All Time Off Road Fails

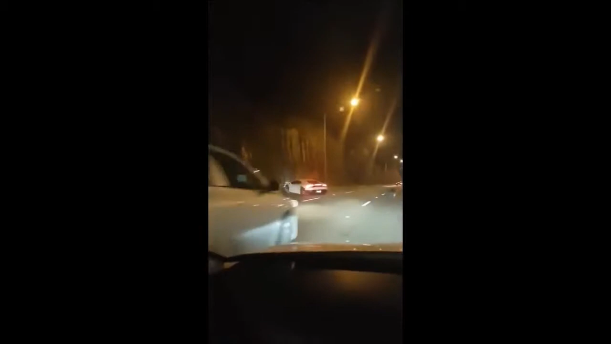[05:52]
fucking idiot get out of here is you all right moron oh there he goes